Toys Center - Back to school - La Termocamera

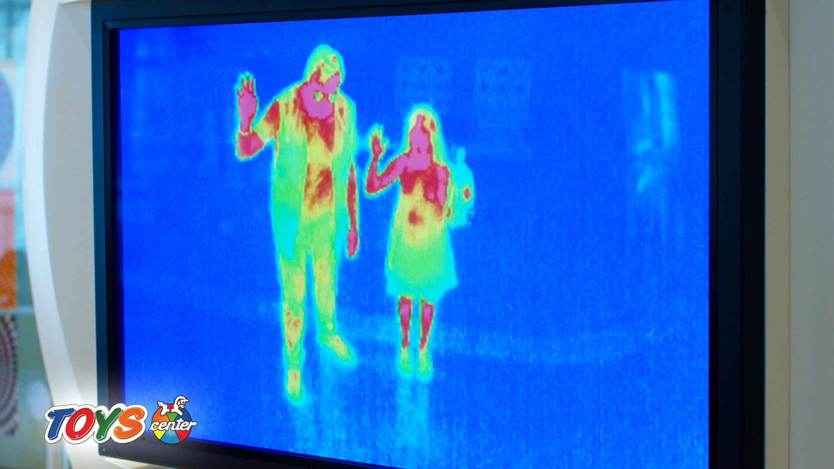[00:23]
braccio invece i capelli sono freddi e guarda se faccio così
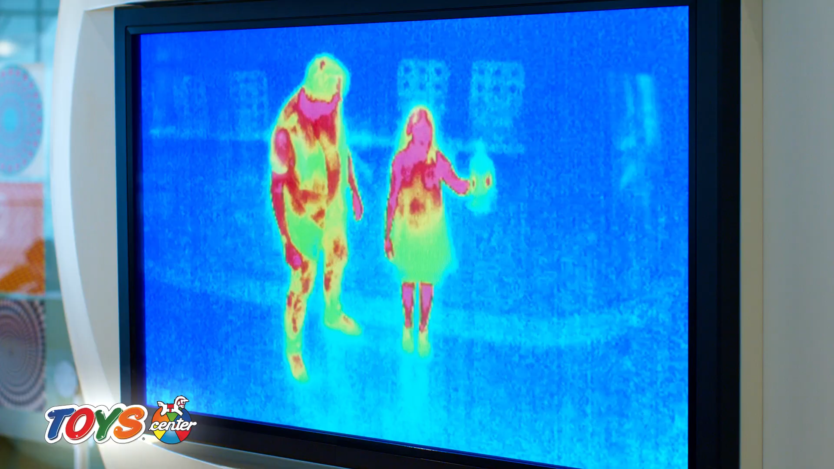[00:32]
si scalda ma quindi bill è freddissimo